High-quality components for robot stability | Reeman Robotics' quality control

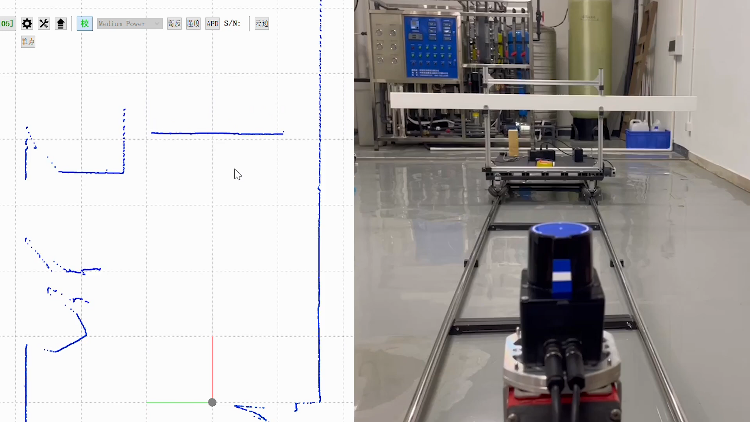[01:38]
Reiman Robotics employs high-precision LiDAR technology, which has undergone repeated rigorous testing and verification.